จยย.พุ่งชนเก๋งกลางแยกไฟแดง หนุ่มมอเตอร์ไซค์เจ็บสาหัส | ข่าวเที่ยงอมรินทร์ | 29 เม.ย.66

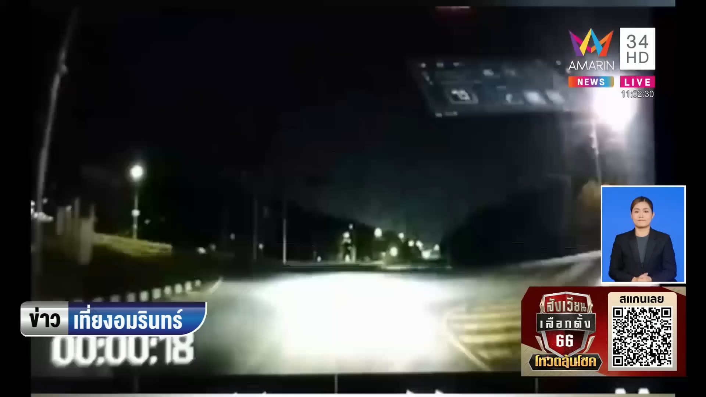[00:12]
ขอดูฐาพหน่อยสุภาบ Verstreddy คนนี้กำลังขี่ออกไว้กำลังขึ้นกำลังขับรถออกไปเนี่ยไว้มันกับพิบ ก็ต้องให้ระวังก็บังเลยครับ nos sending to the Billboardidทีนี่ flameมาเร็วมากนะ มาเร็วมาก คนขับรถเก็งเขาก็ขับช้าๆ แล้วนะ ค่อยๆ ออกตัวนะฮะบ้างชนเลยฮะ เห